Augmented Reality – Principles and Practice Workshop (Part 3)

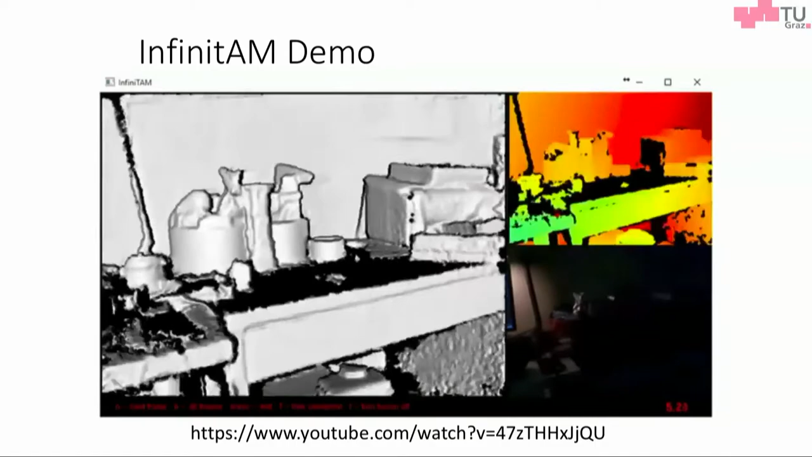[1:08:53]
The bottom one is the colour image that you're getting. And on the left-hand side, the grey panel, is the 3D model being generated in real-time.
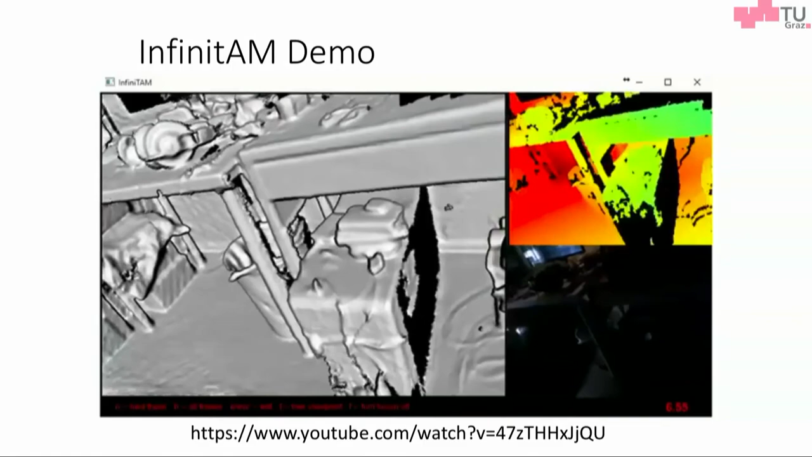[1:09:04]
And as you re-scan different parts of the room, it builds the model more accurately.
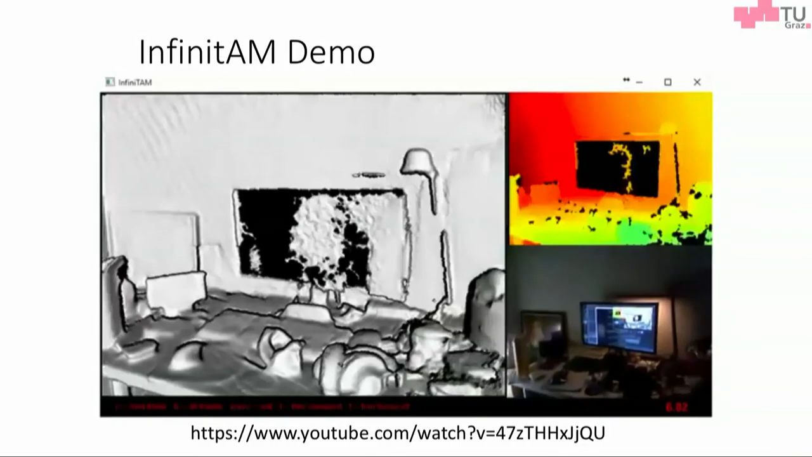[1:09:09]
So I saw these guys give a demo in a conference about a year and a half ago where they took their sensor. They walk down the front row of the audience and
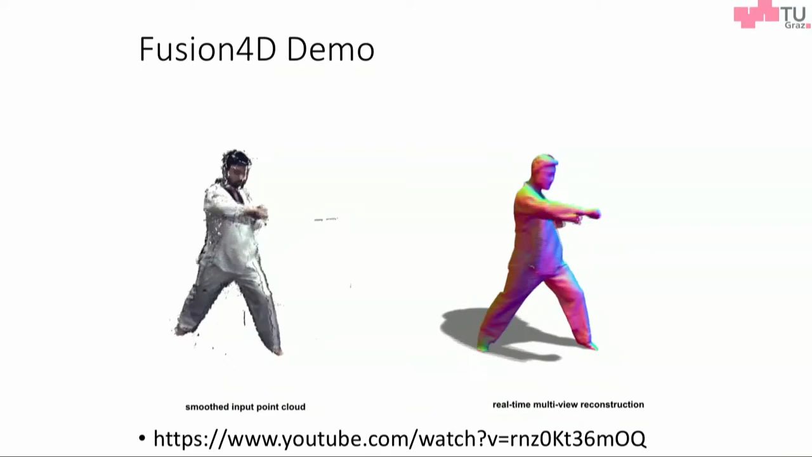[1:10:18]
And what happens is you get this point cloud that's very noisy.
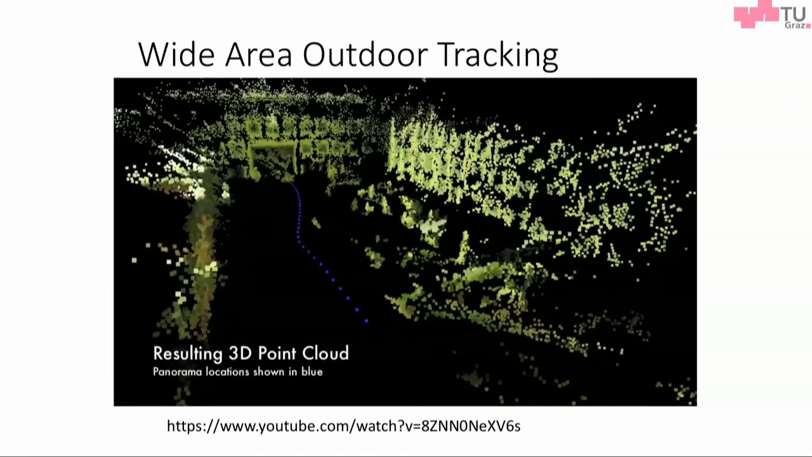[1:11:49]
And then from that, we actually, with structure from motion, generated a point cloud like that.